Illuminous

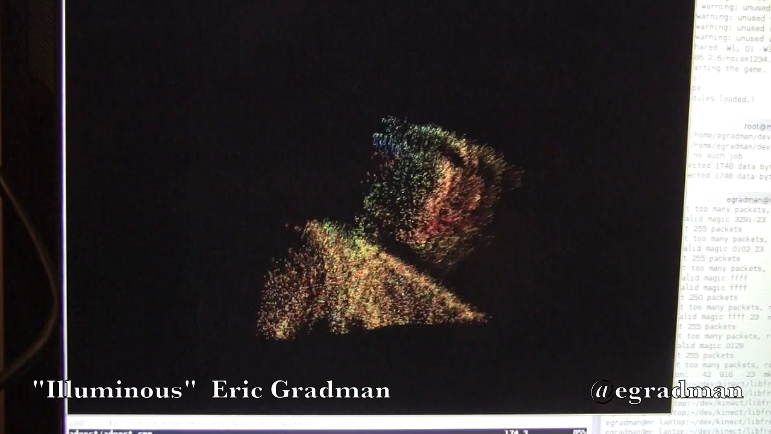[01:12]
The coolest part of this demo, though, is that you can really see how the particle system is sensitive to the geometry of the objects within view.